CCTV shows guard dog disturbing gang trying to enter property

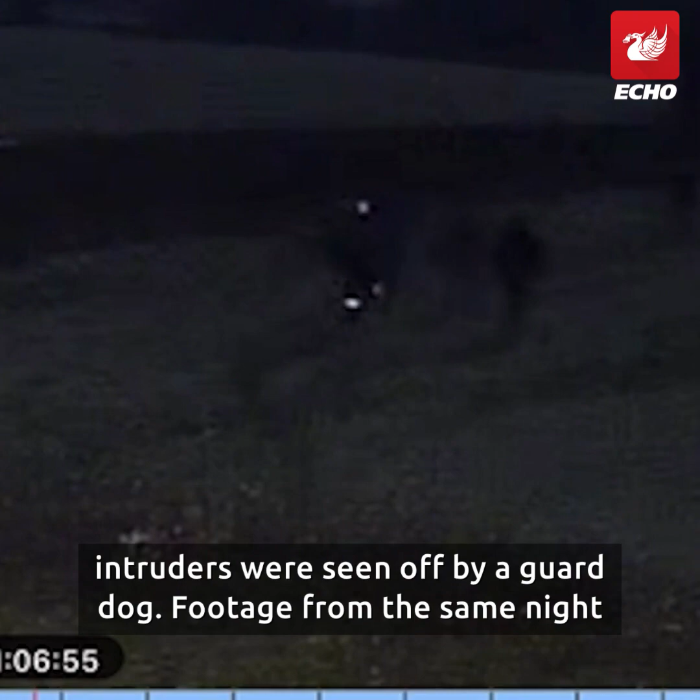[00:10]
Footage from the same night shows a group of five men armed with machetes and donned in black clothing as they threatened staff and stole items from a Texaco garage in Knowlesley village.